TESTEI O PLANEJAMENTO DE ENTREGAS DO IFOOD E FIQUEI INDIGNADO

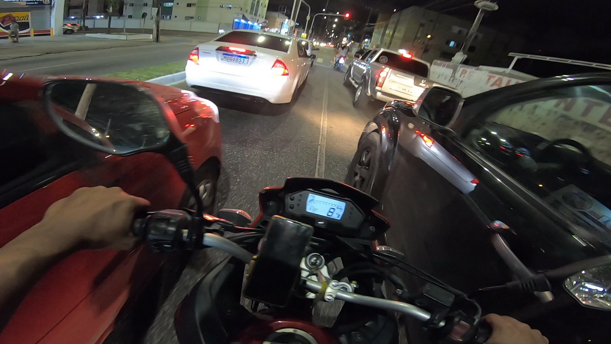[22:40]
Ver se dá pra passar Aqui Dá O que a gente vai fazer A gente vai pegar Aqui A direita
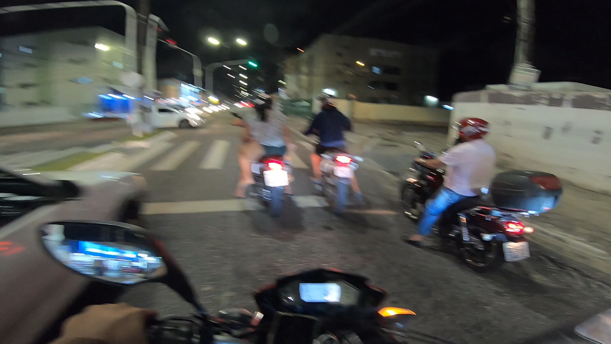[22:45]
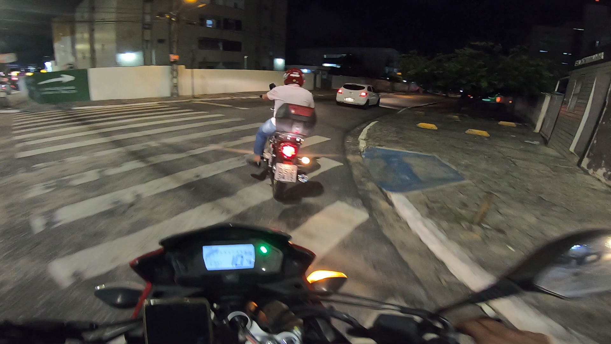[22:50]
Ai Jesus E agora A esquerda
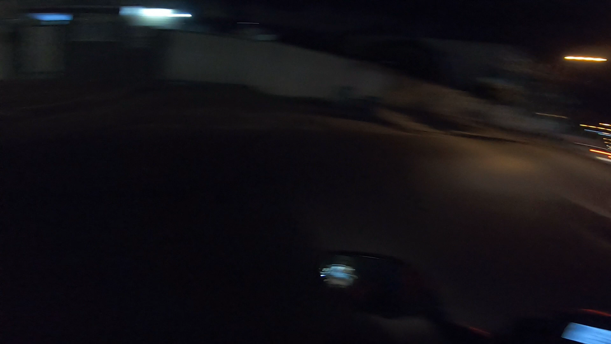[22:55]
Pronto E agora A gente pega A direita É aqui Ó Farmácia Pague menos
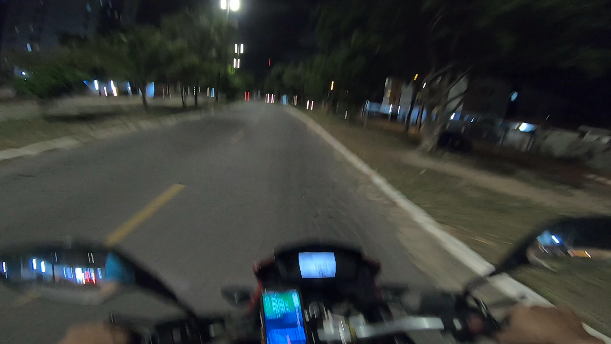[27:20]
Eita Era pra entrar na outra Tem um espacinho aqui Não pra eu entrar não Ah Tem aqui ó Moto 3 É bom por causa disso É pedra É meu fio Terreno acidentado
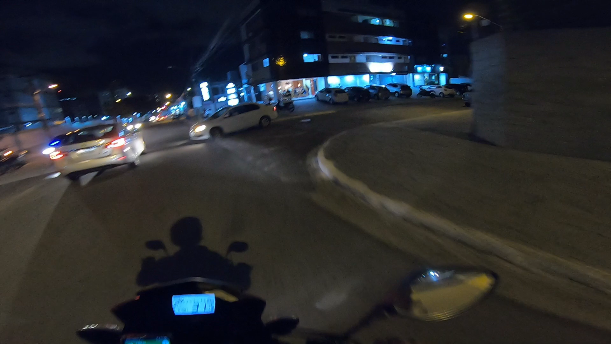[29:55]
Branco E o sinal Fechou ali A gente já Pega um desvio Aqui ó Pra não perder tempo
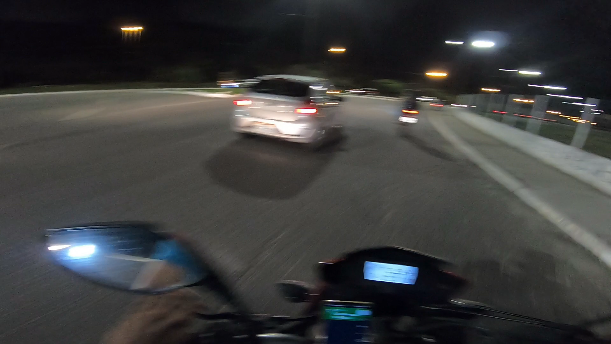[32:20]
Eu não Geralmente Não corro Muito nas entregas Não Para economizar Combustível Vamos embora Essa é a via expressa Padre Zé Passa ao lado Da UFPB Lá na frente A gente Pega a direita E já entra No bairro Do Castelo Branco Que é o local Que é o bairro Onde a gente vai fazer Essa entrega Aqui Entrega com código Isso é muito bom Para o Partido Do iFood Código em todas As entregas Só podia Agora